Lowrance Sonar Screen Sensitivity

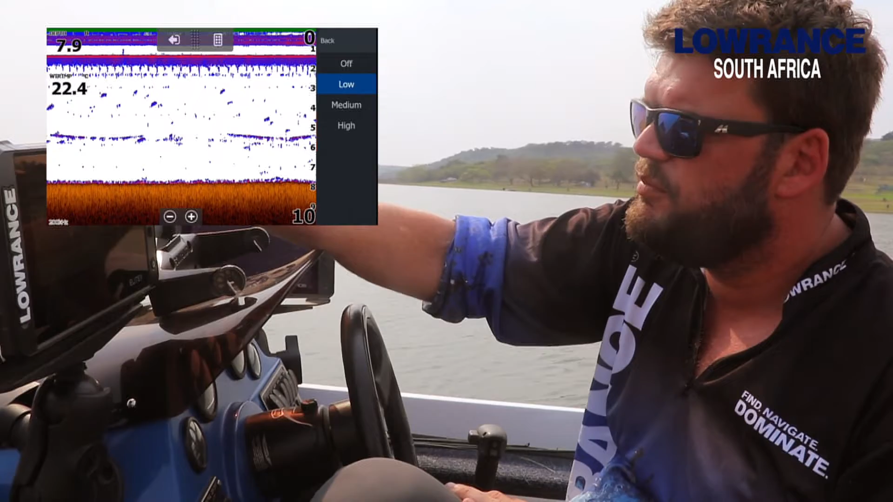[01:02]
Sometimes I can go up to high and then you'll see the screen is starting to clear nicely
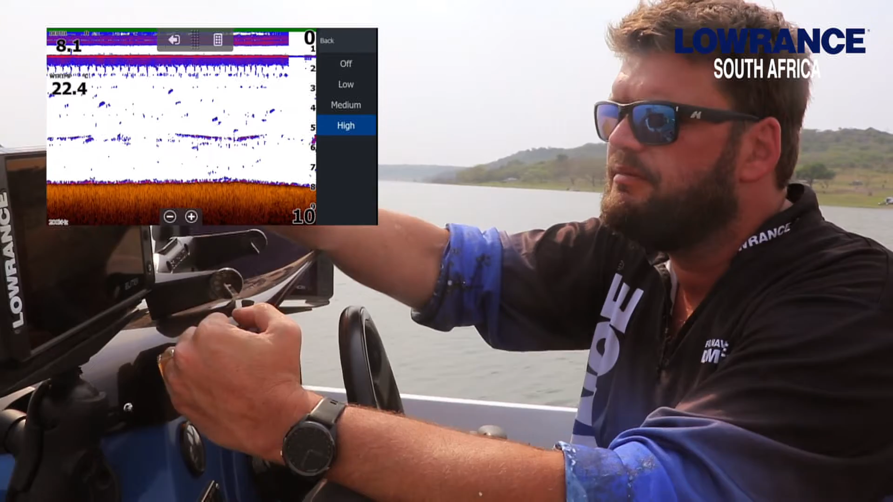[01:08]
but you're still seeing the targets in the water instead of adjusting the contrast.
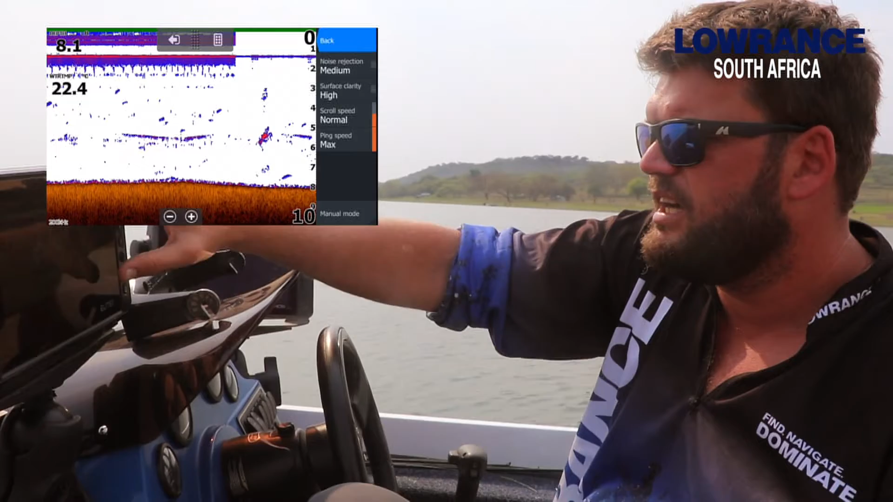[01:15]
But just to give you guys an idea from you know even if we just go plus five you'll see there's a lot more clutter in the screen.
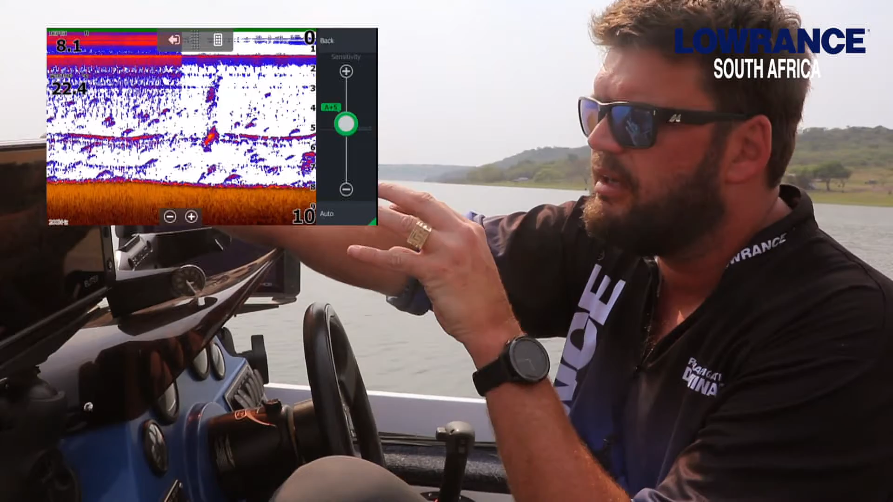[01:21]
We're seeing a bit of a thermocline coming through and a fish following us actually in the mid-water column.
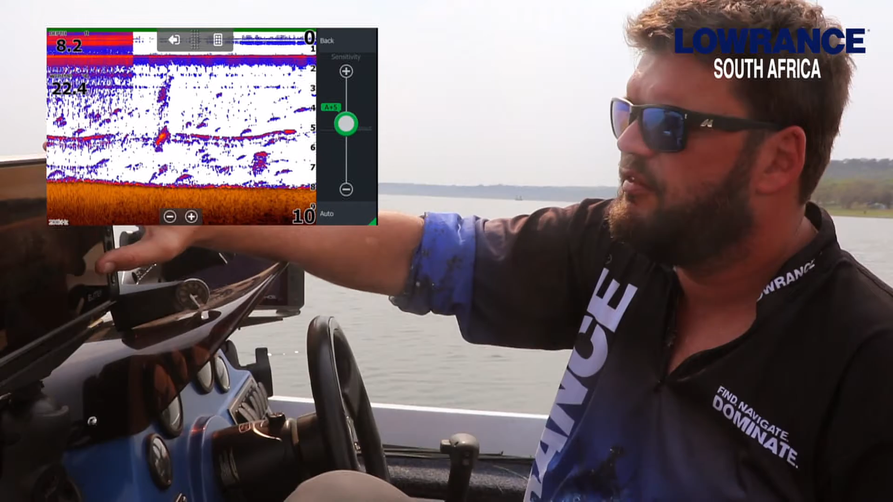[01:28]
And then obviously when we go a little bit low to minus then the screen clears up too much for my liking.
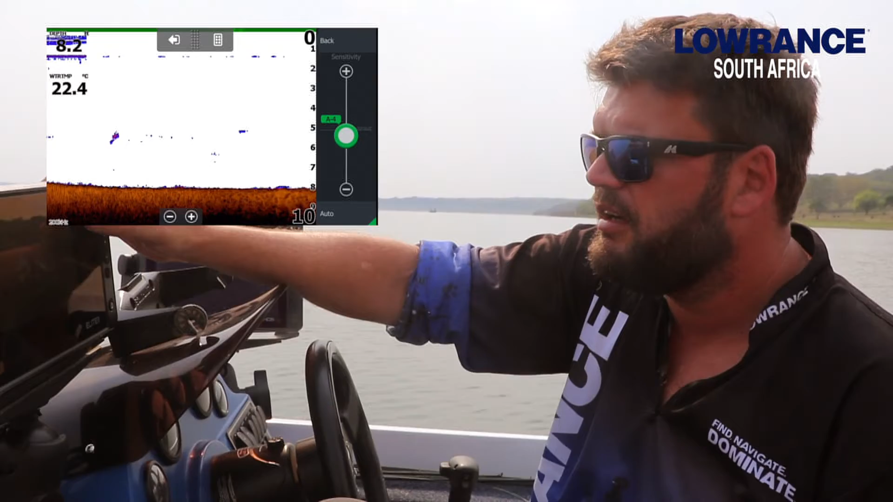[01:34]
On screen: water 22.4°C
So clutter on a screen is never a bad thing. It's something that you need to get used to that you can read where the fish are
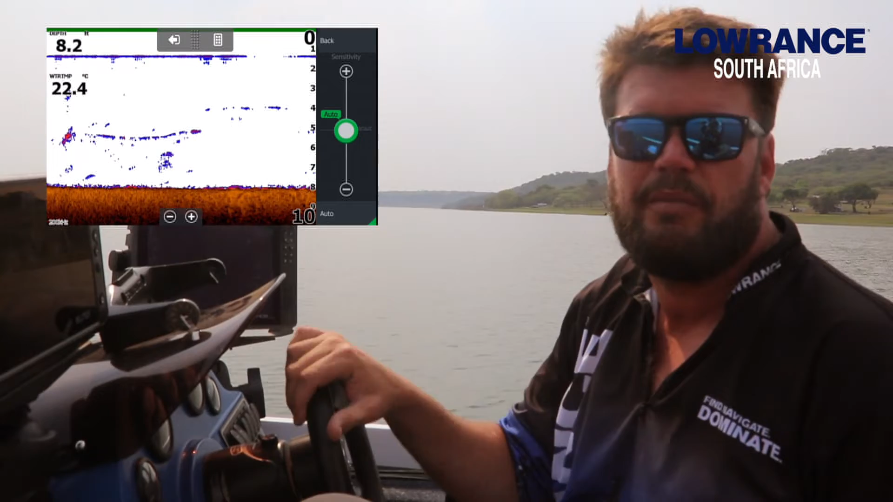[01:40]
On screen: water 22.4°C
because once you bring that contrast down you'll start losing targets and that's not that's not ideal. Obviously when you're standing still the sonar reads a lot better when you're moving a little bit slowly.
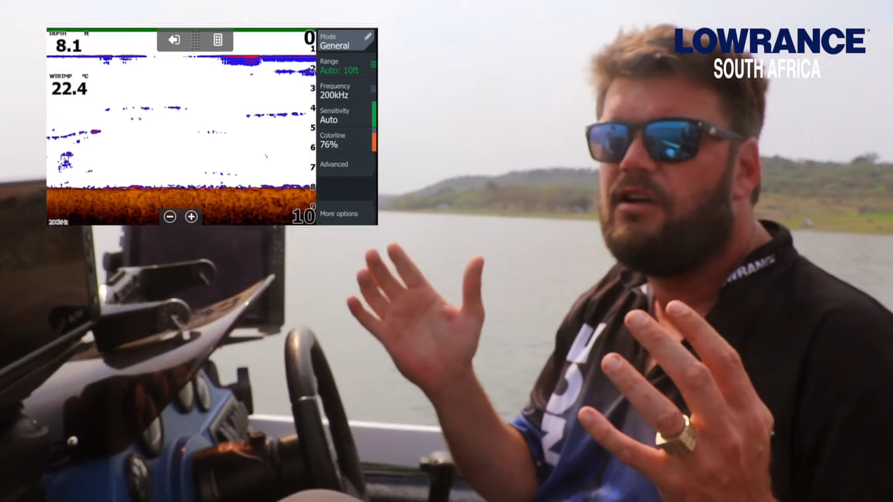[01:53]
On screen: water 22.4°C
So obviously when you're standing still you'll get a much fuzzier pixelated screen until you start moving then you'll start seeing that solid bottom again and then the fish targets obviously will display on the screen.